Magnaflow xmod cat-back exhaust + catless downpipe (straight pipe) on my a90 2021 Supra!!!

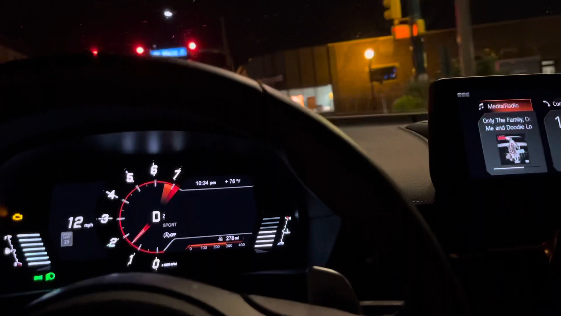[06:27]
It's perfect, not too loud, not too quiet. Here we go, we're gonna go by some buildings right now.